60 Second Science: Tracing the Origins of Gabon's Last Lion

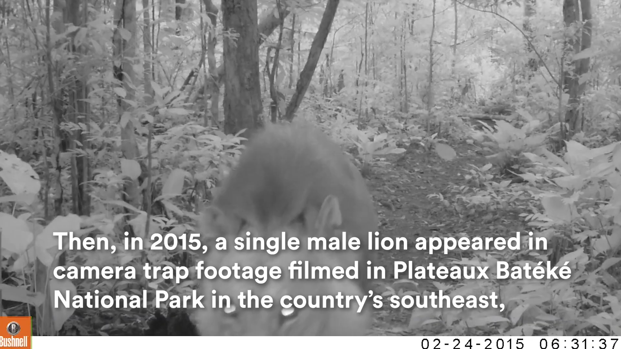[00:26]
a single male lion appeared in camera trap footage filming Plateau Bottega National Park in the country's southeast,